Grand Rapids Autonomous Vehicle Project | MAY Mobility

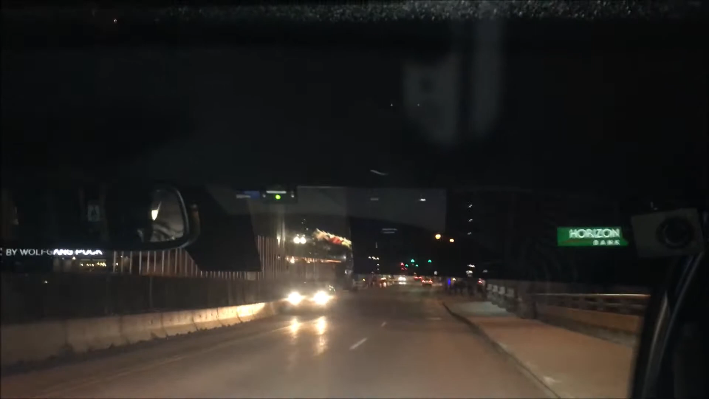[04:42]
So, um, another example would be, so let's say this car that's coming up on my side here. Yeah. If that car were gonna like jump over into this lane like super close to me, the car would stop, like it just stop and make sure that it doesn't run into that. the car. Okay. And I wouldn't have to do anything at all. Granted, it wouldn't be a very pleasant stop, but it would stop. Right. So, you really are here to just make sure the computer does what it's supposed to do.